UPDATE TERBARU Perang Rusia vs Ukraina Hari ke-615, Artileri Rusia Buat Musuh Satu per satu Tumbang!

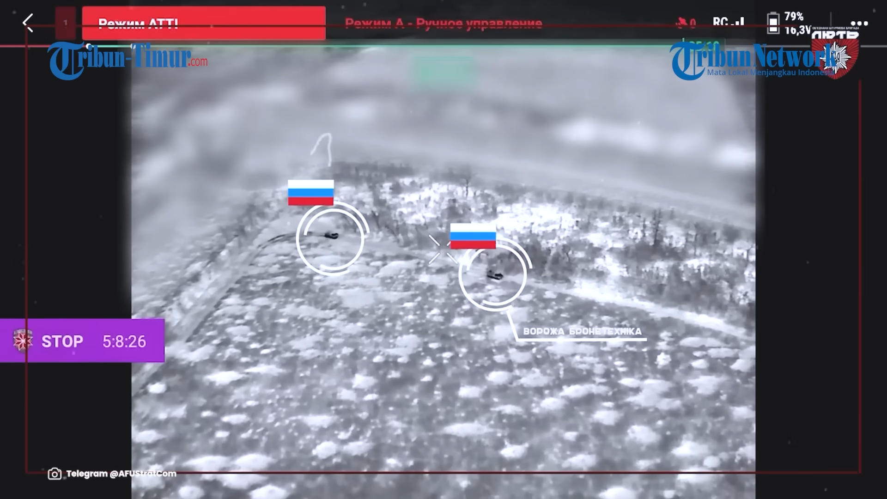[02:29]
Angkatan bersenjata Ukraina merilis rekaman aksi prajuritnya saat meluncurkan
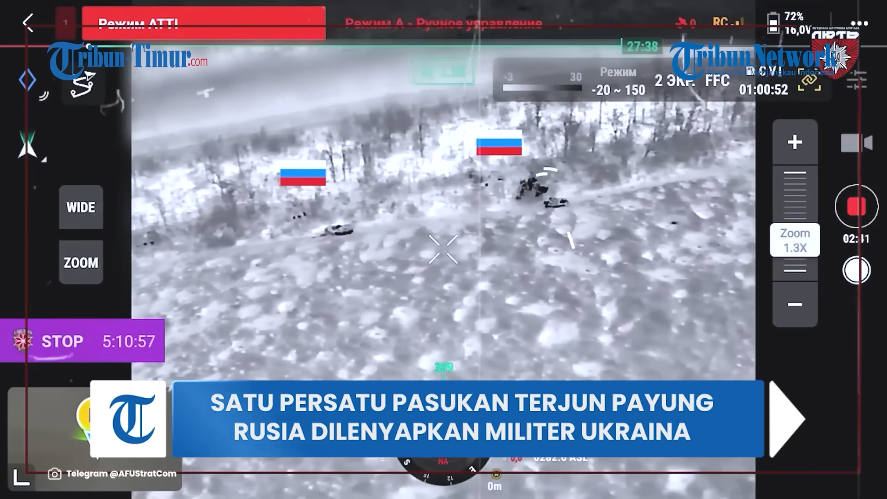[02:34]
serangan pada pasukan terjun payung Rusia berikut peralatan tempurnya. Rekamannya juga beredar di Telegram pada Senin 30 Oktober 2023.
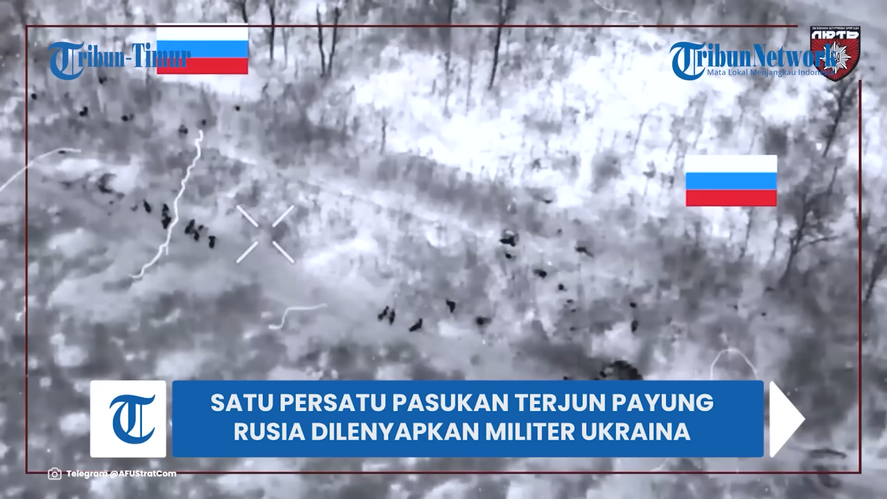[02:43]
Dalam keterangan unggahan disebutkan inilah pekerjaan yang sangat akurat dan profesional dari para pejuang Brigade Lyot Ukraina.
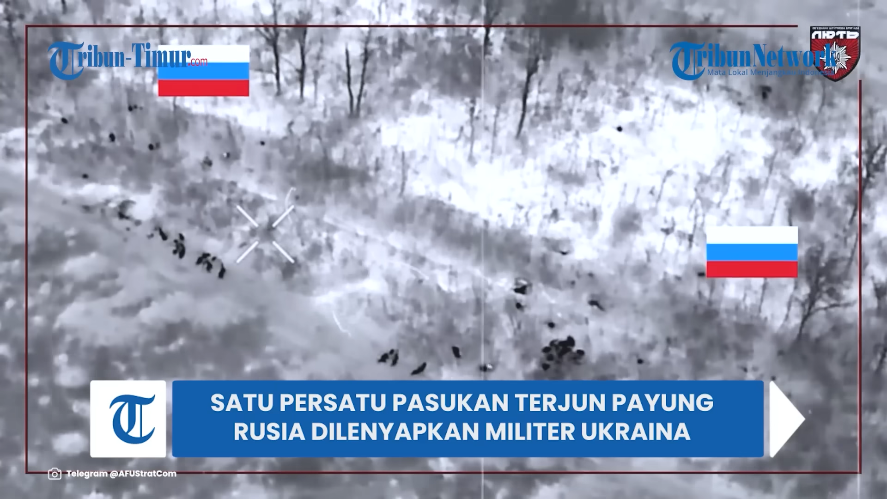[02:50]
Mereka disebut melakukan penghapusan pasukan terjun payung Rusia.
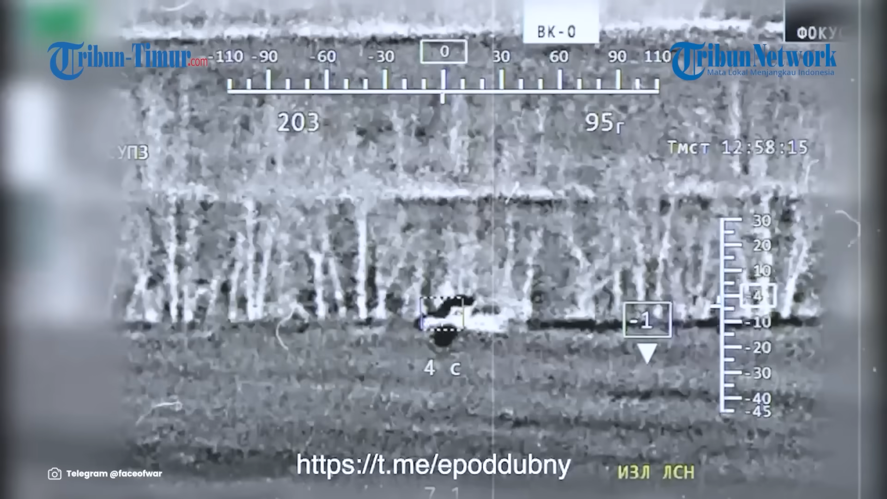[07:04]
Disebutkan dalam keterangan unggahan, insiden ini terjadi di wilayah Kupiansk. Militer Rusia yang memantau dari jauh, tanpa berlama-lama langsung menghancurkan kendaraan lapis baja musuh dengan tembakan dari ATGM.
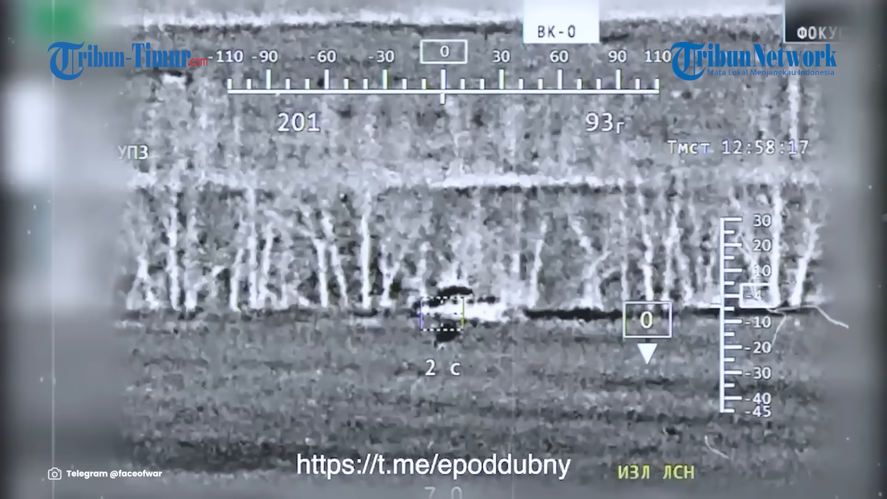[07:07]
Serangan tepat mengenai sasaran, target terbakar hebat dan alami kerusakan total. Seperti yang terlihat dalam rekaman, hingga video ini beredar, beragam komentar dituliskan warganet.